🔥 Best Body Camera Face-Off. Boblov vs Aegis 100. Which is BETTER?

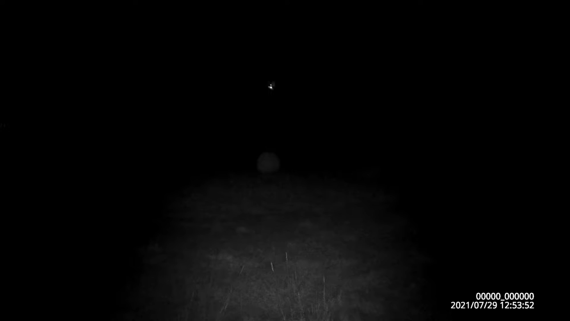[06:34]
Okay, so there is a propane tank about 35 feet in front of me right there. I'm going to walk to it. Okay. Turn around.
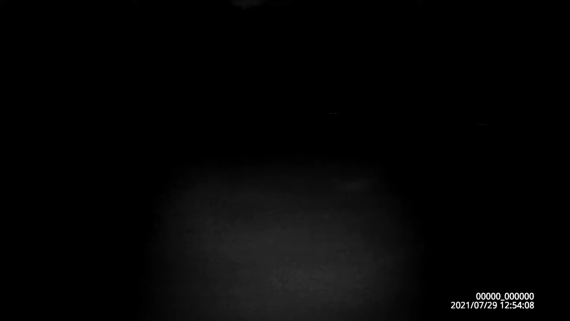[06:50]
That's the building I just came from and I'm going to walk back towards it. Okay, and now the Bob Love.
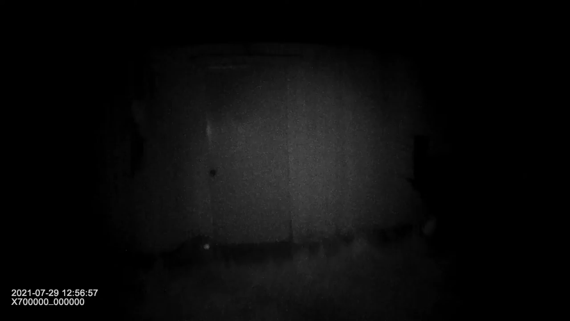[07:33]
so it is clear that the Aegis 100 has the, the, the clear edge on.